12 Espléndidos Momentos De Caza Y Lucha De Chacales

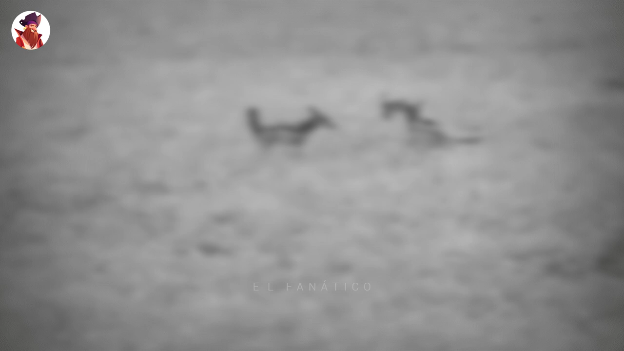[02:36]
Después de derribar a una gacela de Thompson, estos dos chacales tienen que lidiar contra un ejército.
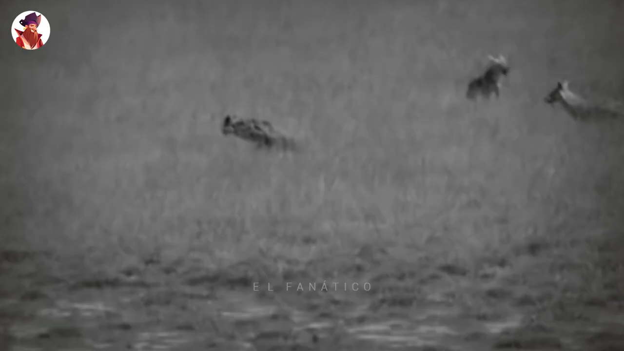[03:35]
Los cachorros de chacal son más vulnerables a los depredadores alrededor de cuatro meses después del nacimiento.
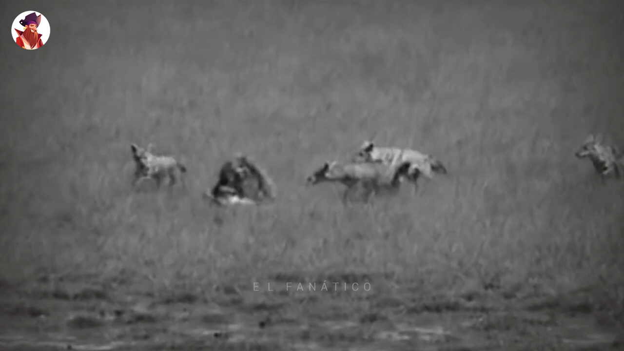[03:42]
Los chacales atacan por detrás, ya que las mandíbulas de las hienas son lo suficientemente fuertes como para romper una bola de bolos,
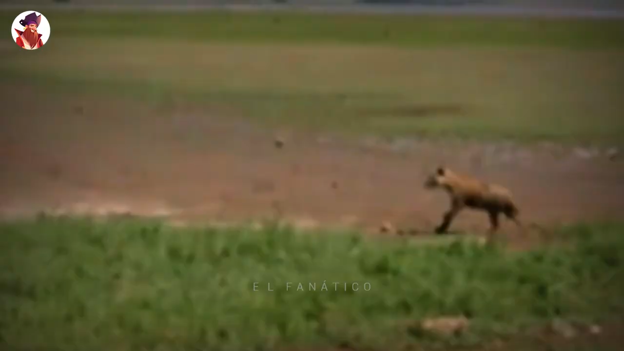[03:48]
precisamente porque una segunda hiena está en camino para devorar al joven.
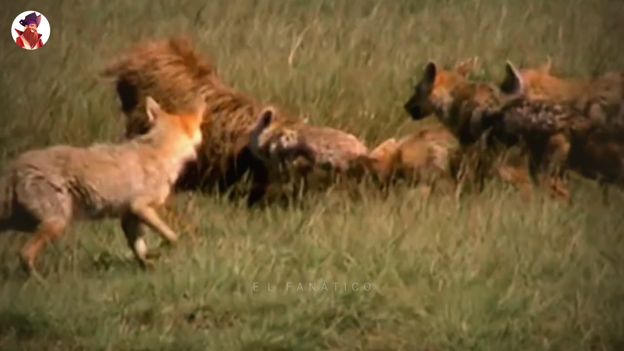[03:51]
Cuatro chacales enfurecidos no disuaden al agresor. Incluso cuando aparecen cuatro hienas más, los lazos familiares del chacal son fuertes y no abandonarán a los suyos.
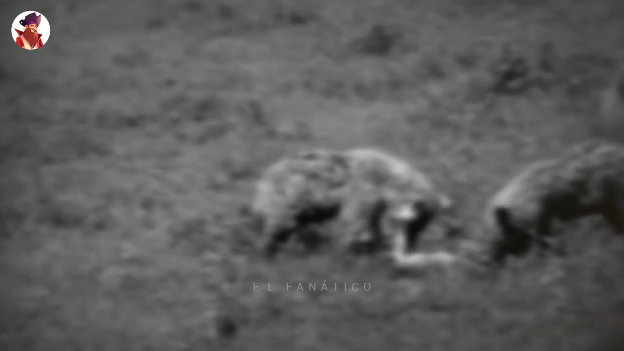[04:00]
A pesar de los mejores esfuerzos de la familia del chacal, las hienas actualmente tienen la ventaja.
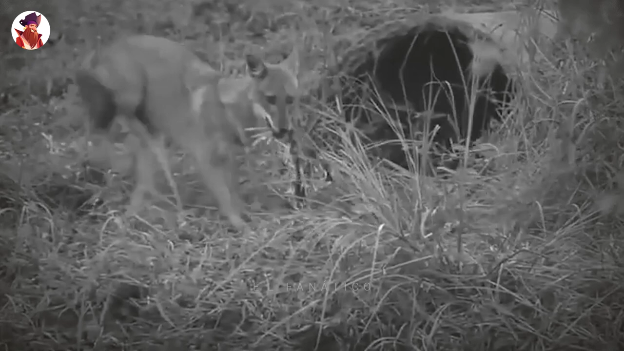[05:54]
El atacante a menudo siempre terminará con púas clavadas en la boca, el cuerpo y las piernas.
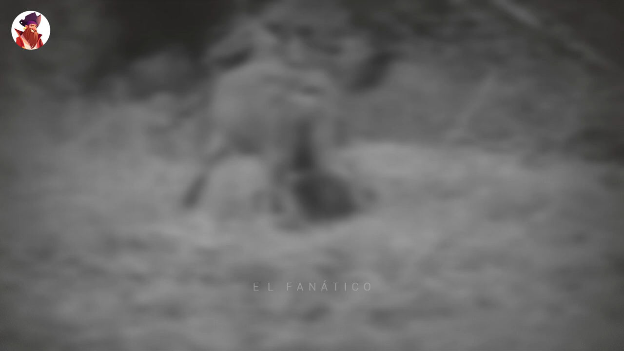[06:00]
El puercoespín probablemente fue asesinado por un depredador que terminó con tantas púas que se rindió y dejó el resto del cadáver para que los carroñeros lo disfrutaran.
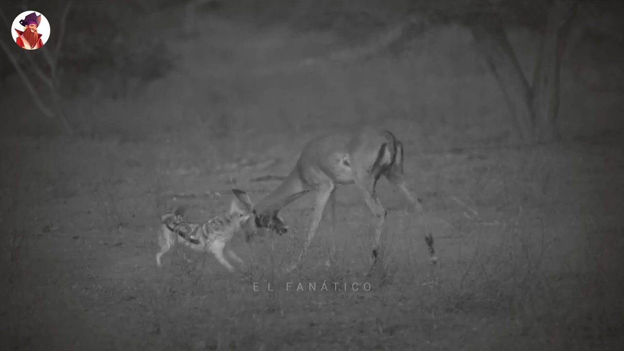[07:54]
He visto a los impala ser más agresivos con los guepardos y los leopardos, pero parece que están indefensos contra estos pequeños chacales luchadores.
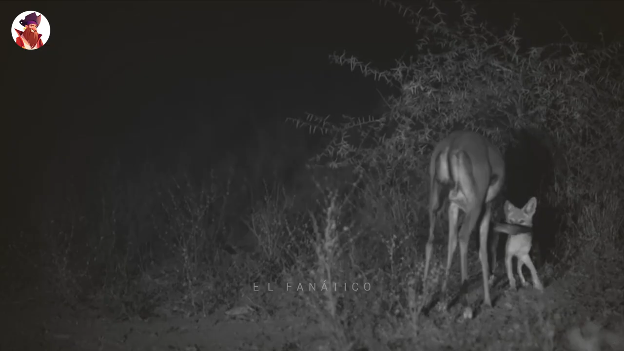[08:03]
Una cosa que debo dar a los chacales es cómo nunca se rinden y acosan constantemente a su presa o a su oponente por el caso. Parece que todos los carroñeros tienen este rasgo de carácter. 1. Chacal contra buitre.